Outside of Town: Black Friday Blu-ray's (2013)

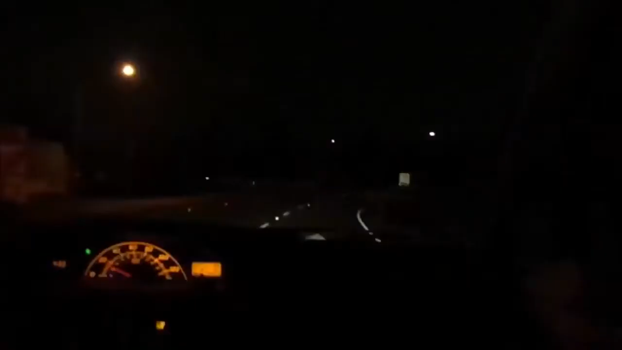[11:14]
So, we'll see what happens. On the other part, right? Yeah. Well, it's raining in Arcadia. And, we're just on the freeway. Hopefully, we're going to look for... Hopefully, we'll get some gas, because...
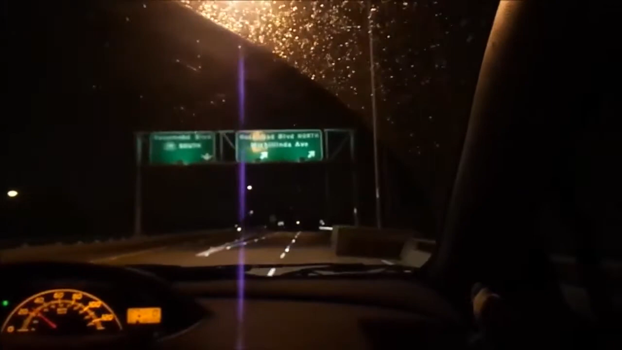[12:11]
North. North. North. Okay. So, we'll see. Yeah.
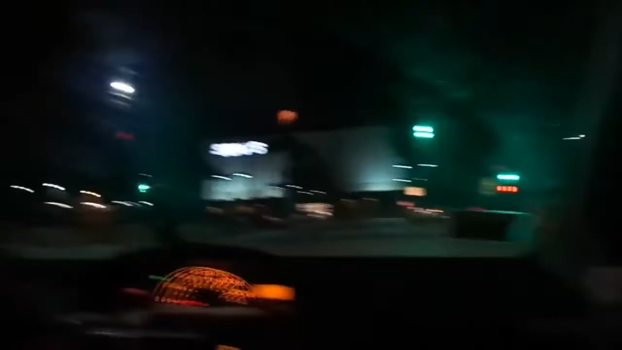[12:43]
It should be over there. In the back. Yeah. I remember right there used to be Fred Walkers. And then... And up there was where Chuck E. Cheese is. And probably still is there. I'm not so sure. Is there another? Arco? Is there another? A 76?
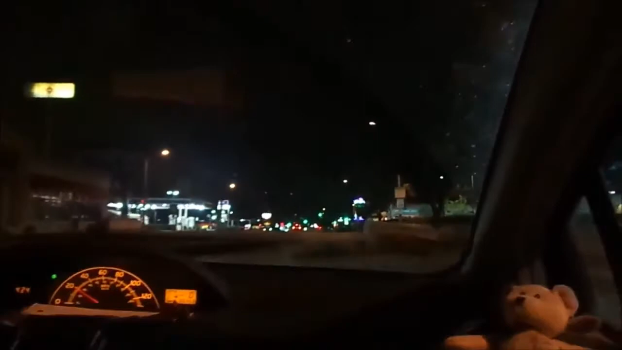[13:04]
No. Just get this out. Yeah, an AC branch. Okay.